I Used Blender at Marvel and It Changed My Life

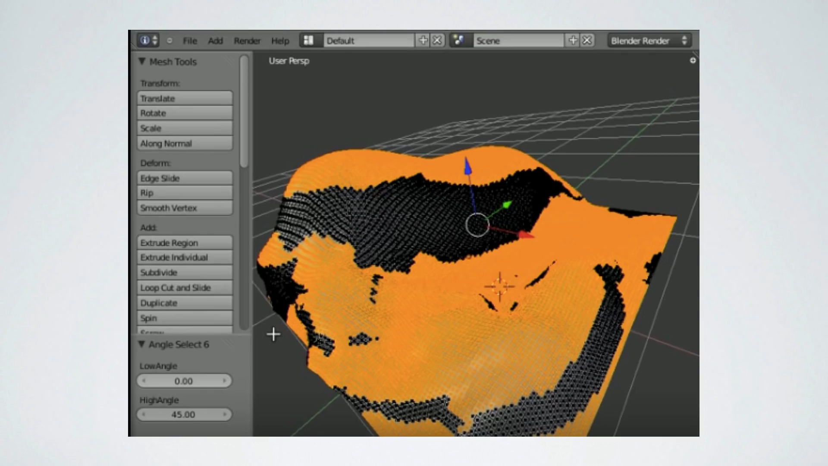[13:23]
And so we used it, and we were able to project the textures of the painted art that you see right here right onto the 3D mesh just using project from camera view these two painted images.